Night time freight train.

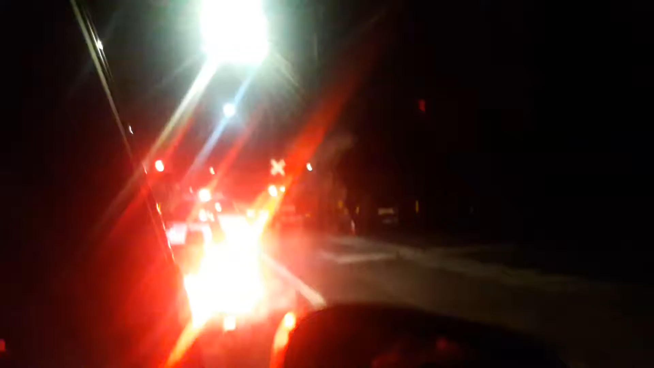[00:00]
There's a big train with logs on it. Hey, what? I'll put it on YouTube for you, Owen. Record Owen's face. Oh. What'd you think of that, Owen? Can't see it. Can't see his face. Record your foot.